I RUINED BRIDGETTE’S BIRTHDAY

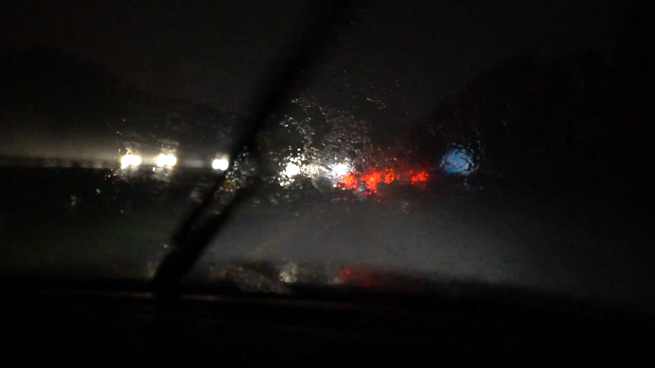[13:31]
Oh, man. Okay, this is the worst part. I have to get over. What? I have to get a bite. Okay, when's the first one? Um, maybe right now. Oh, hold on to your hat, folks. It could be a wreck. All right, we survived. Okay, we're good. We're good.